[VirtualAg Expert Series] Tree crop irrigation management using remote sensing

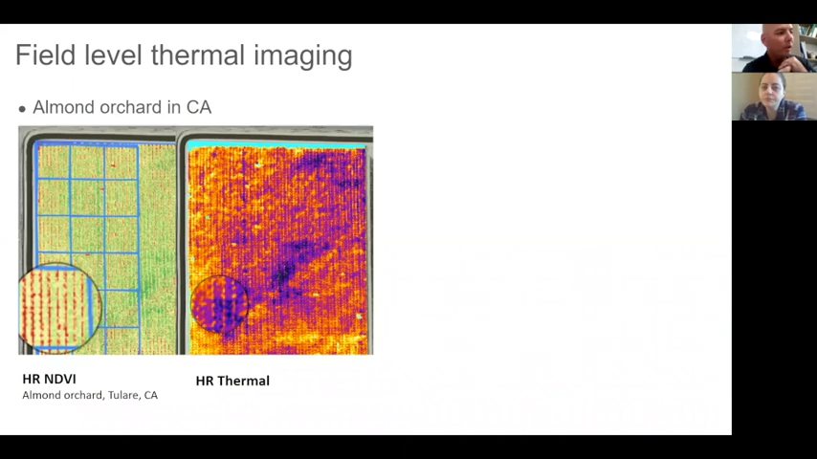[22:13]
because our larger trees are um have um probably much more water so the water status in each one of those trees is better than the smaller trees and if you want to know the reason to that and we'll talk about it in a second but here on this graph you can see a very good correlation